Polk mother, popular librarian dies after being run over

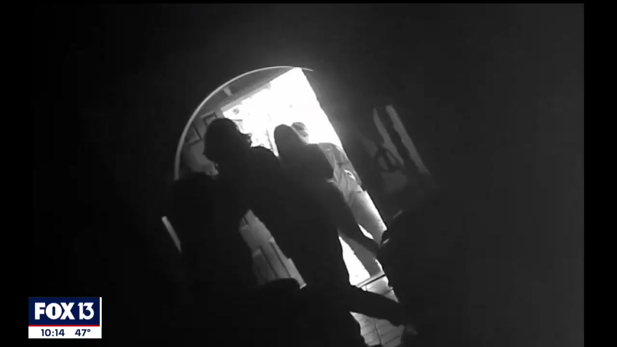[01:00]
The Polk Sheriff says the smile was snuffed out by four teens who went to her home in a church van and attacked her son over a romantic relationship.